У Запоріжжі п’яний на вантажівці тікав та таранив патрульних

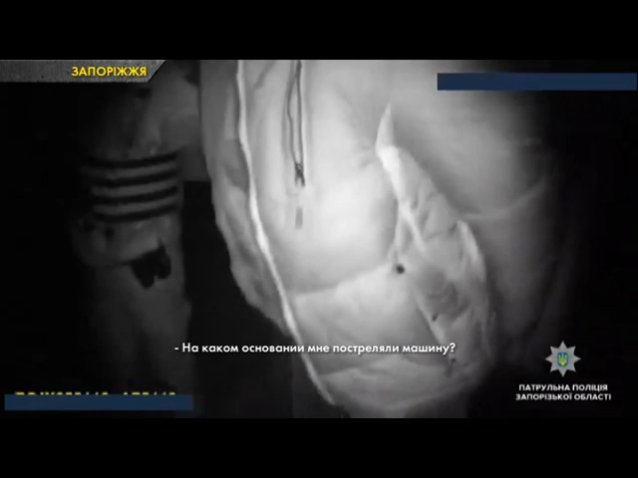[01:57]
На якому основі мені постояльні машини, я кого-то обидів, є знімки, є щось.
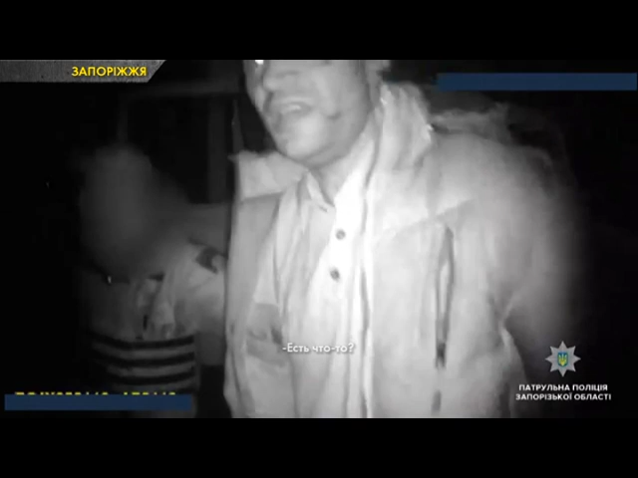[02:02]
Водій відверто не розуміє, за що його затримали, та ще більш-менш люб'язний.